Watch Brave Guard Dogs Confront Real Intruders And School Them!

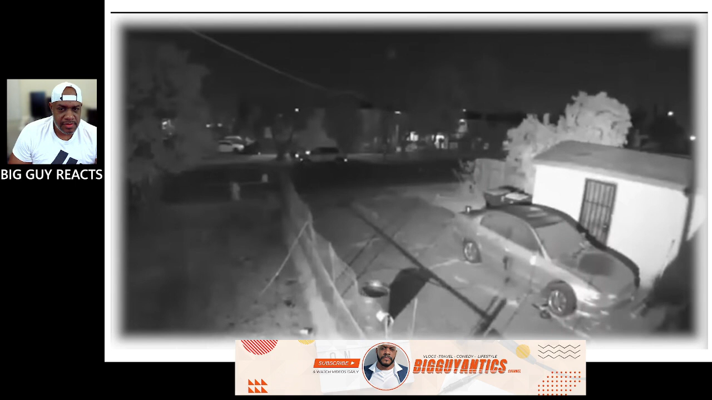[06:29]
Out of nowhere, two German shepherds come running and start attacking him. They really go at him, and the intruder begins desperately asking the owner for help, shouting for someone to save him. Despite the chaos, the owner is kind enough to call off his dogs and let the man go.
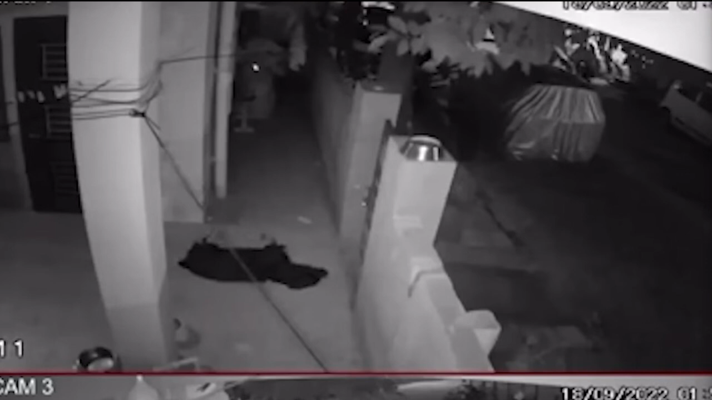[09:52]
Suddenly, four men come near the house, trying to act all nonchalant as they roam around.
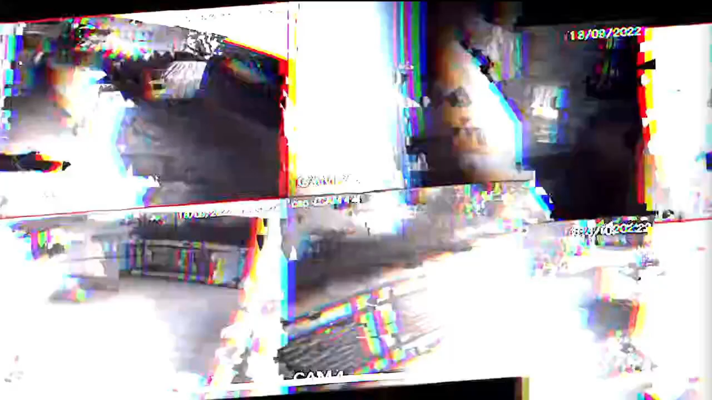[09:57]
Our hero here is sleeping but still is highly attentive.
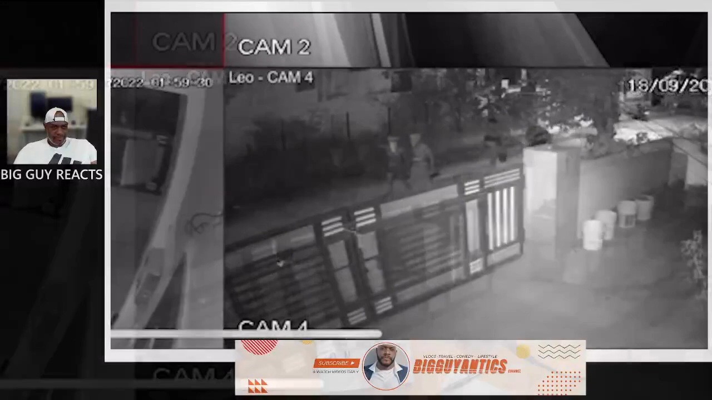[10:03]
The pooch suddenly wakes up at the sound of these men and looks outside.
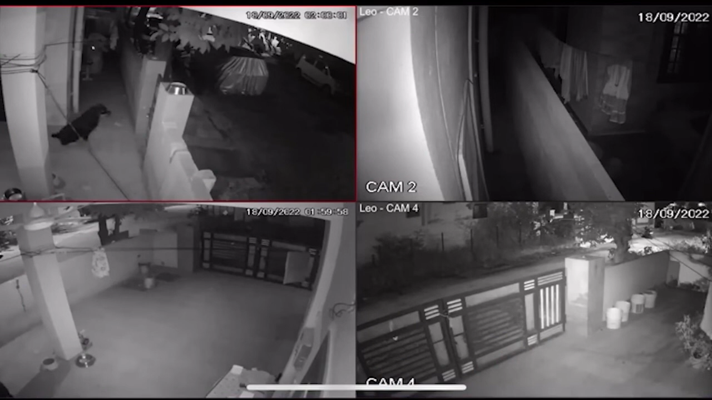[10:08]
He sees these men and so do the street dogs outside. They all become alert and together decide to protect the area and the house. As the robbers move closer to the house, the dog inside starts barking loudly and fiercely, attempting to scare them away.
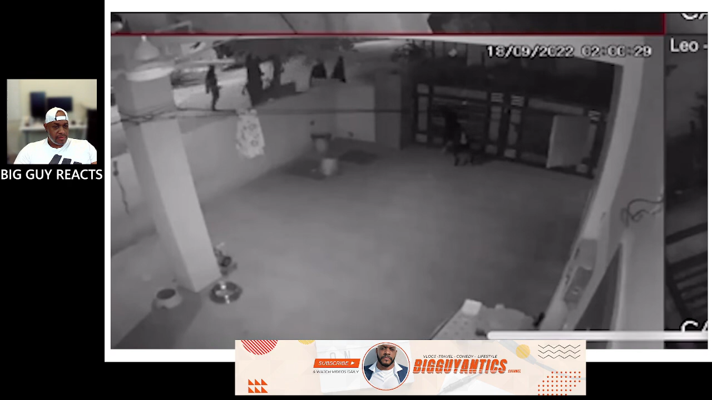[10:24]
One of the men throws something inside to intimidate the dog,
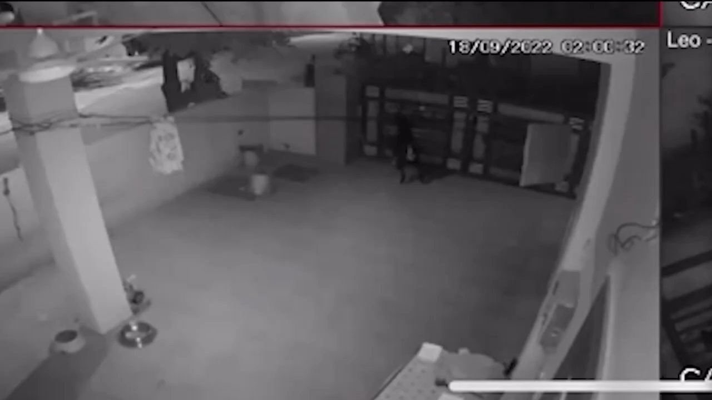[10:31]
but the brave dog continues to bark, which eventually drives the man away. After successfully scaring off the intruders, the dog does a little happy dance, clearly proud of its achievement. It then sits down near the gate, keeping watch to ensure no one else approaches.
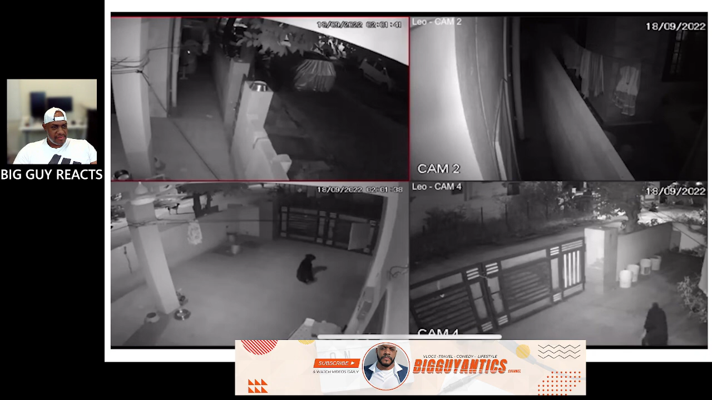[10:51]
This footage beautifully highlights what a good, attentive protector this good boy is, showing that even in his sleep, he's always on guard to keep his home safe.